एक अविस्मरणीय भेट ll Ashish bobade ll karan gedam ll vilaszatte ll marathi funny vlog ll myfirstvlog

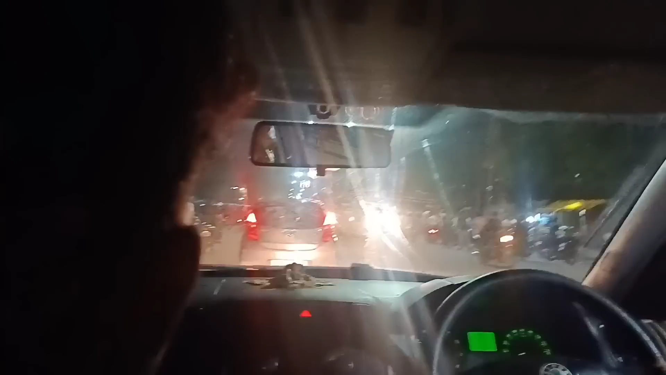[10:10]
तर फायनली भाई आम्ही लोकेशनवर आलेलो आहोत, इकडे बघू शकता इकडे हे आशिष भाऊची गाडी.